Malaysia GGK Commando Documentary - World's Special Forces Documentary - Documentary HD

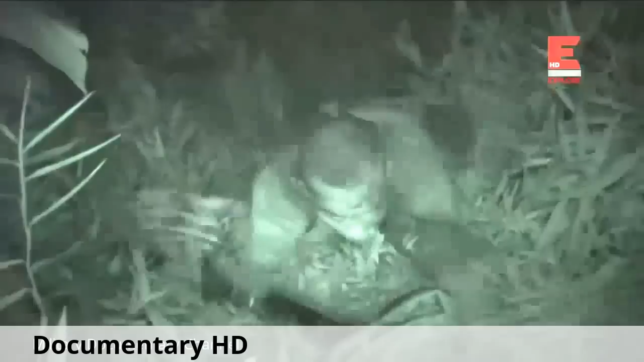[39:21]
Their mission, to destroy a heavily guarded communication tower
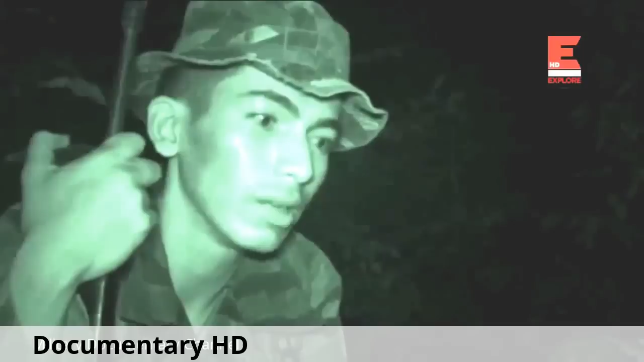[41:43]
pasukan elit Angkatan Tentera Malaysia. Lebih baik lah nak jangan tangkap dalam musuh lah tu. Recruit 14 also has to make sure his troops stay awake. They've been on the move for hours and they're running on empty. Masih ada tenaga untuk serangan malam ni. Semua bergantung pada tenaga yang masih ada.
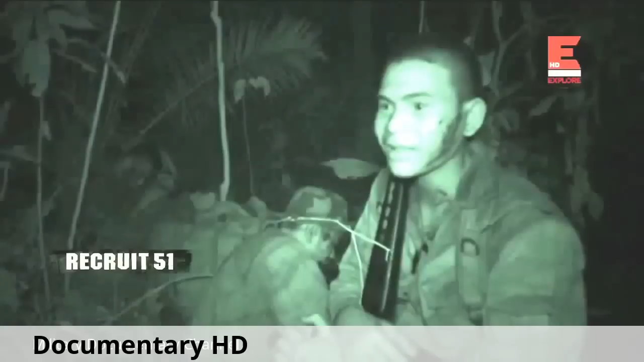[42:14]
Baki-baki tenaga, tapi dalam keadaan terdesak ni komando dia akan mengeluarkan tenaga luar jangkaan orang kata. Serbuan 7 orang. Under pressure, a commando needs to be able to dig deep to stay on full alert.
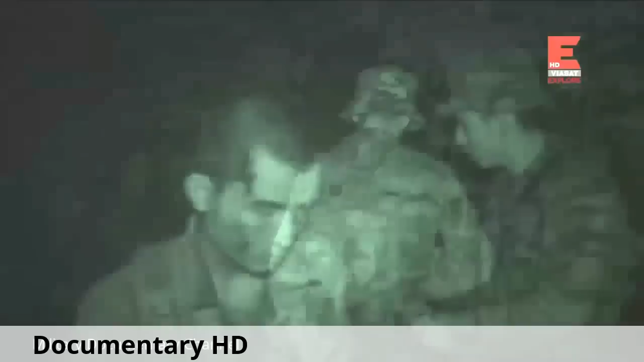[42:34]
At 4:45 a.m., the assault team reaches their target. They prepare the attack and the explosives. Di sini dia akan perhatikan gerak geri musuh. Okey, apa musuh akan buat? Itu yang dia perhati betul-betul adalah ambil kedudukan.
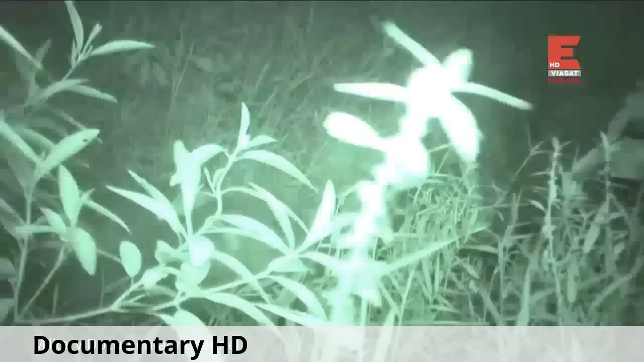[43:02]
Five a.m. strike time. They begin to approach their target.